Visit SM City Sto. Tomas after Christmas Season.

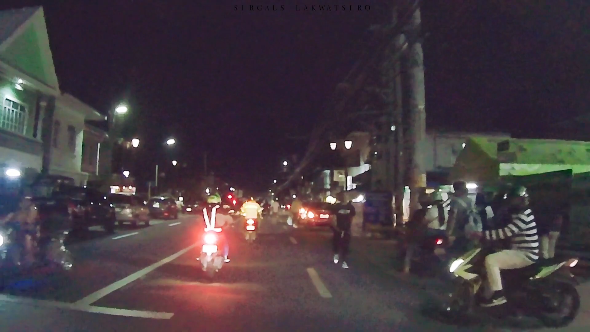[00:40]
So ngayon, andito na tayo sa may kalooban ng Santo Tomas. Nadaanan na pala natin yung simbahan.
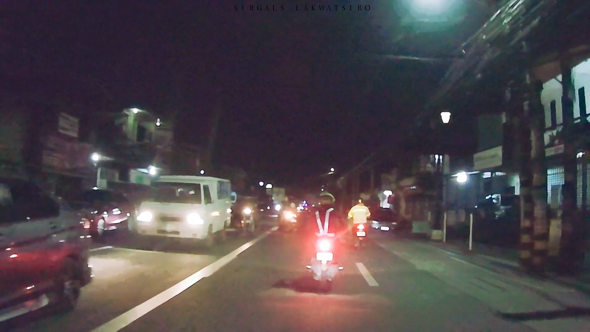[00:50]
So doon sa mayunahan, magliliptron tayo. Punta tayo ng SM. So sa SM tayo ngayon.
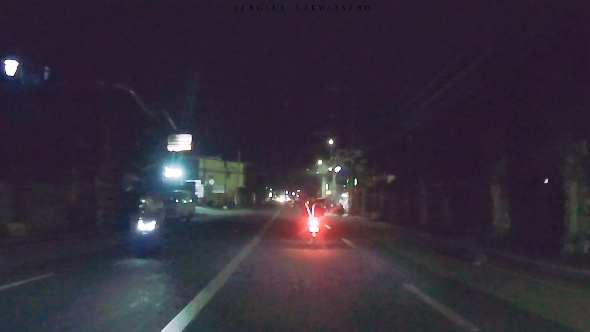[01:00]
Gagala muna tayo mga kalakot zero. Mag-update pala tayo doon. At least makita niyo yung SM after 2 months and a half ng opening.
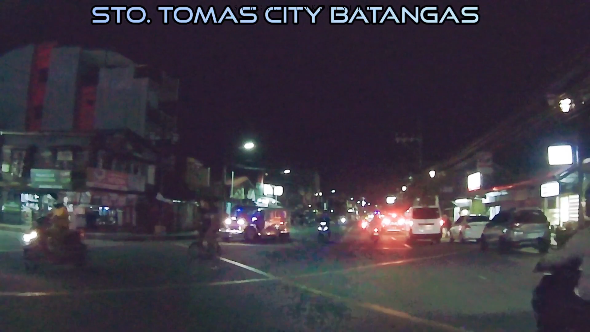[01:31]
Amihan pala yan, amihan pala ngayon mga kalakotsera. So malakas ang hangin, malamig. Pero kahit malamig, punta mo natin sa SM. Ano tayo doon, gagala lang, update lang tayo. So ngayon is Sabado.
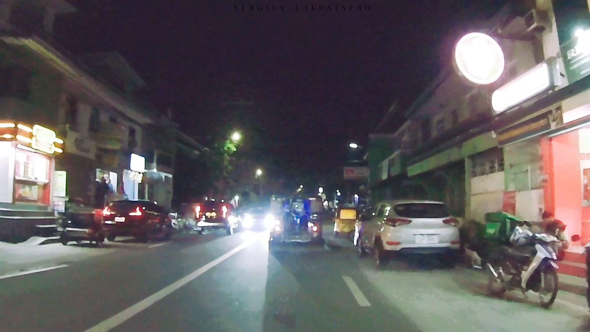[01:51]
So tamang-tama lang ang traffic. So ito na yung papunta din ni Yanas. So lang madilim na kasi maglakot zero. So yung camera naman natin is medyo hindi ano, hindi maliwanag yung kuha.
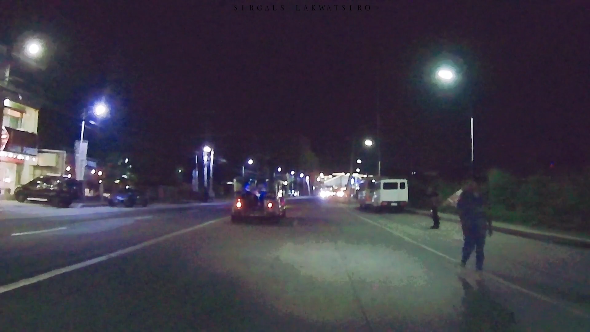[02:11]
So yan, malapit na pala tayo sa may ano, intersection ng Maharlika Highway.
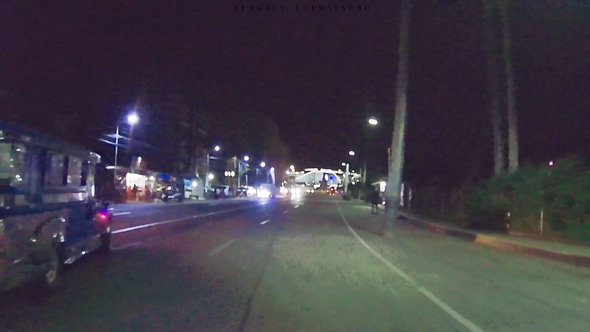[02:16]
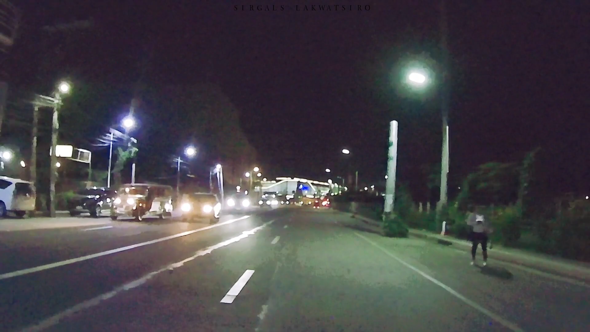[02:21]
So lalo na madilim mga kalakot zero kasi wala na rin yung mga Christmas light, no? Wala na, hindi na binuhay. Pati yung Christmas tree natin din sa gitna.
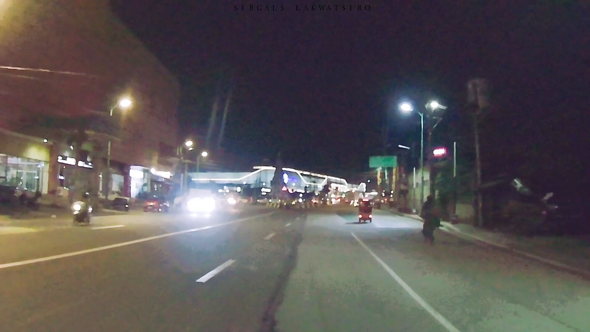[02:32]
Yan ang Christmas tree natin, wala ng ilaw din.
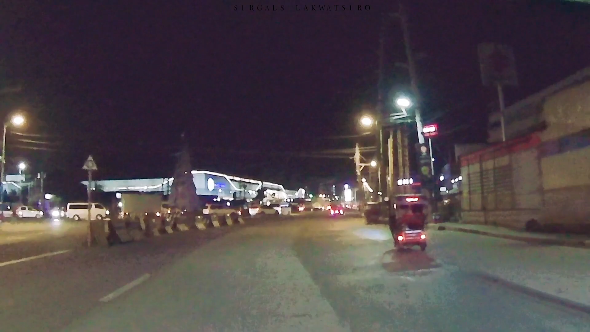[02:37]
Tapos na ang Christmas. So yan, oh.
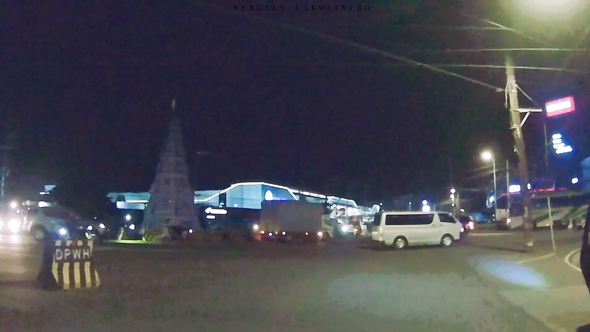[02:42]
So kita na natin ang SM. Ang SM na lang ang maliwanag.
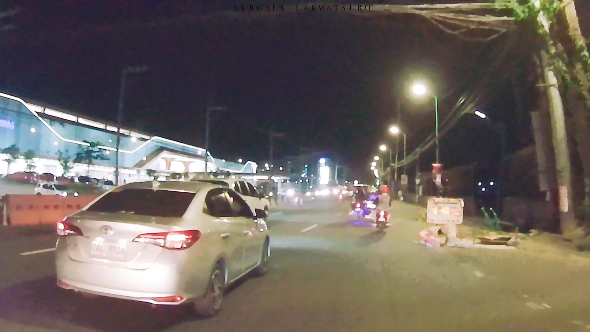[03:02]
Yan ang mahirap din eh, itong rotonda na to. Din ang SM naman din ngayon, hindi na gaano, hindi na busy.
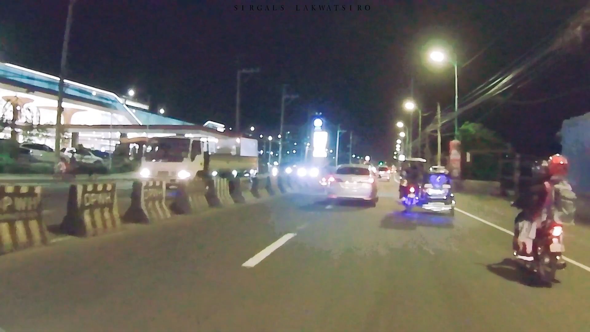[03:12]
Compare natin sa dati. So ngayon, hindi na madami yung tao. Kunti na lang, wala kalawat zero yung ano, yung tao sa SM. Nanibago tayo. Parang yun na yun, yun na nga ang normal siguro. Tamang-tama na. Tapos ang parking ay napakaluwag.
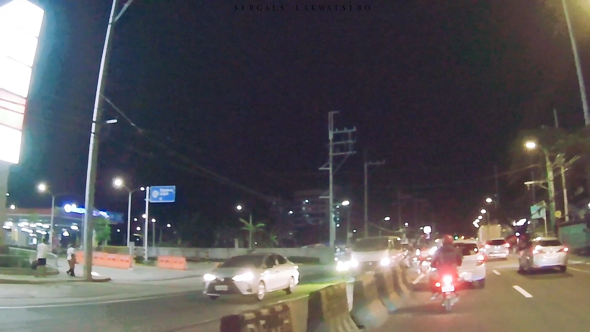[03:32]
So sa parking hindi na tayo magagawa, no? Napakaluwag na ng parking. So ayan, napasok na tayo. Kaso lang, oh, dito pahirapan din, no? Walang ano, walang team, oh, walang traffic enforcer din yun. So pahirapan pagtawid.
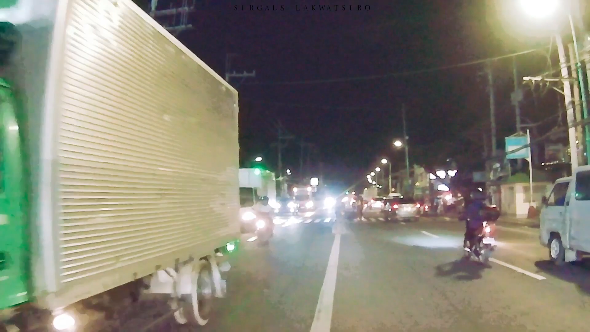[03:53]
So ingat tayo mga kalakot zero, no? Kasi nabibilis ng mga sasakyan din, eh.
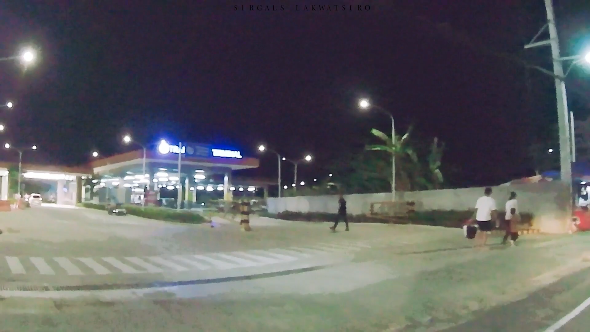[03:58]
So ayan ang SM, napakaluwag.
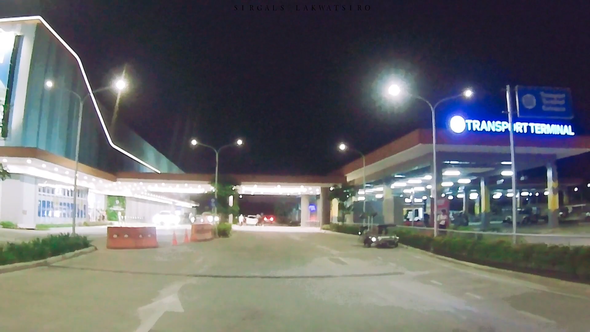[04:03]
Wala na kahirap-hirap ngayon pag tayo ay magala din, eh. Napakaluwag na ng parking. Yan.
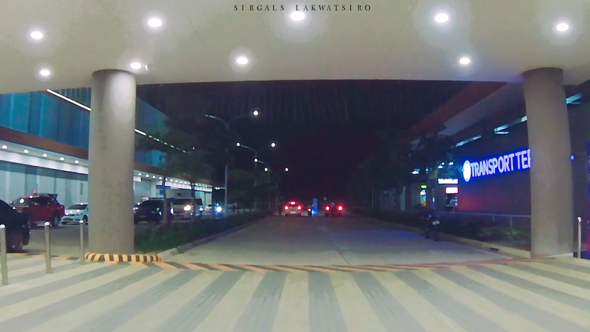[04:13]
Although marami pa rin tao mga kalakot zero, no?